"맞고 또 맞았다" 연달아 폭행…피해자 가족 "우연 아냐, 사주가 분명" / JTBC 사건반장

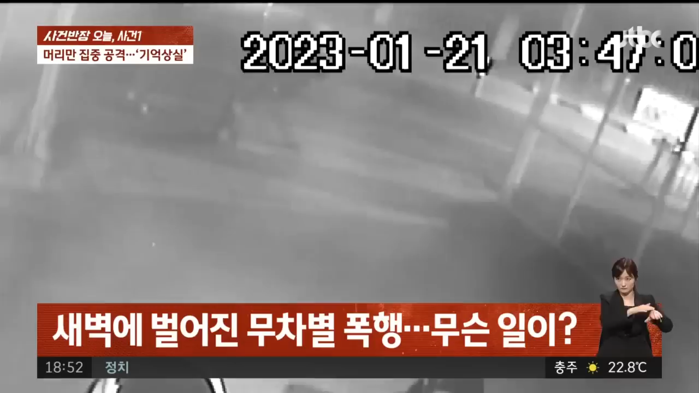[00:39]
그러던 중에 저렇게 운전자 한 명이 피해자를 넘어뜨리고 주먹이랑 발로 머리를 마구 가격하는 모습입니다.